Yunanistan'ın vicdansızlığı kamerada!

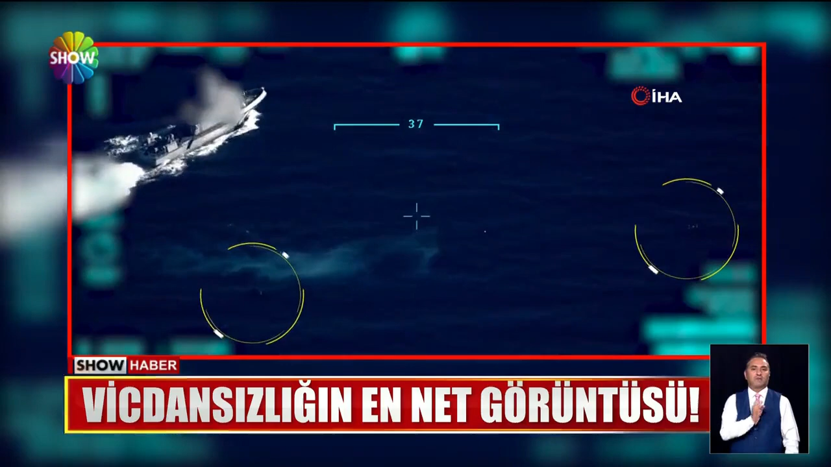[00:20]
Düzensiz göçmenleri iki can salıyla denizin tam ortasında bıraktılar.
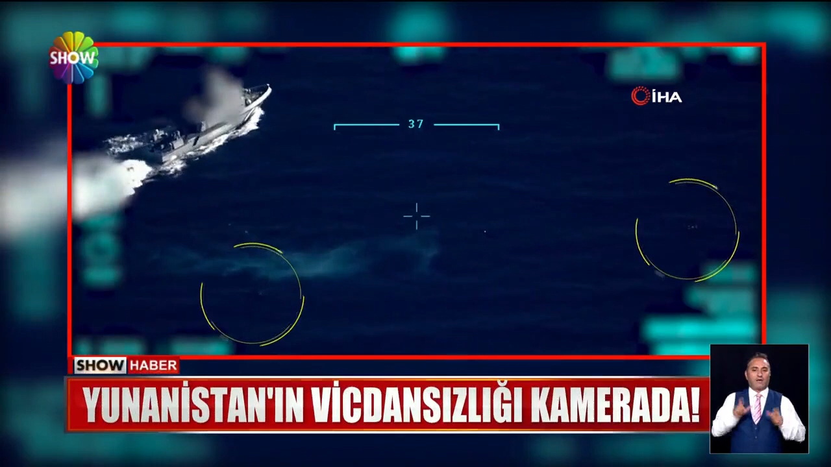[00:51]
Yunan sahil güvenlik botu göçmenleri ölüme terk ederken karasuyu ihlali de yaptılar ki can salını Türk karasularına doğru ittiler.